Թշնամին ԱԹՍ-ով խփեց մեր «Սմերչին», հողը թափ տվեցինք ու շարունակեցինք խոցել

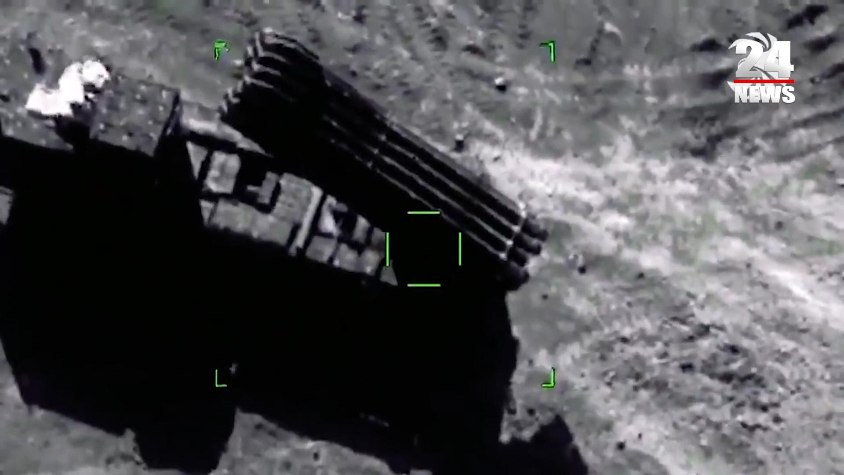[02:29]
թե այս կադրերում ներկայցված է հայկական զիմած ուժերին պատկանող սմեր չամալիրների ոչ ինչացումը,